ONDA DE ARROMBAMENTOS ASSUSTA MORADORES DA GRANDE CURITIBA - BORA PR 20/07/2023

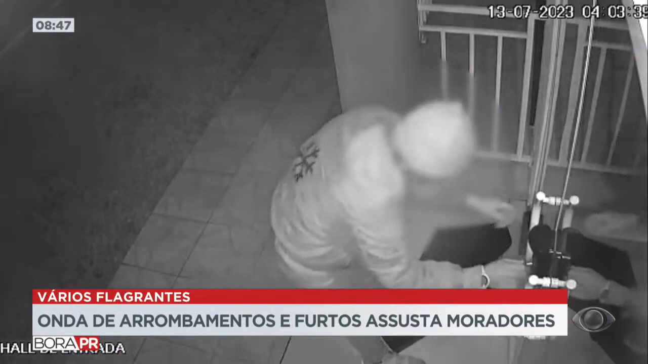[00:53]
O pessoal relatou o seguinte, a gente não está conseguindo mais ter paz. Mesmo você colocando um sistema de segurança, eles conseguem arrebentar, desligar a sirene, eles conseguem, de alguma forma, tirar ali o funcionamento do circuito de segurança para poder fazer o aumento. Aí, nessa câmera, Cristiano, esse rapaz é um rapaz conhecido na região, que a polícia já prendeu, soltaram, prendeu, soltaram. Ele tenta, de todas as formas, entrar nesse comércio ali em São José dos Pinhais. Os bairros visitados, Borda do Campo, Cristiano, Costeira, Ouro Fido,